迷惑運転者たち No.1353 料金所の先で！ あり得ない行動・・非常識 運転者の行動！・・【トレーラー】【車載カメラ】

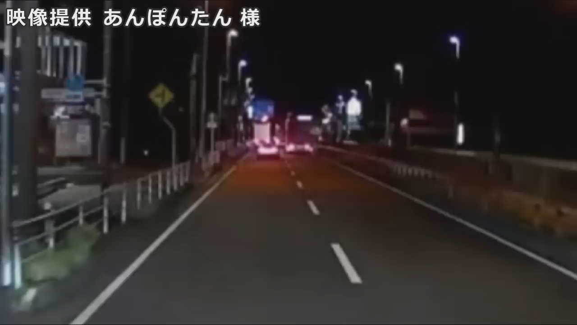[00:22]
あ？そっちか。おい！バカ野郎だな、あいつは。くたばるのは勝手だけどよ、周りを巻き込むんじゃねえよ、バカ野郎は。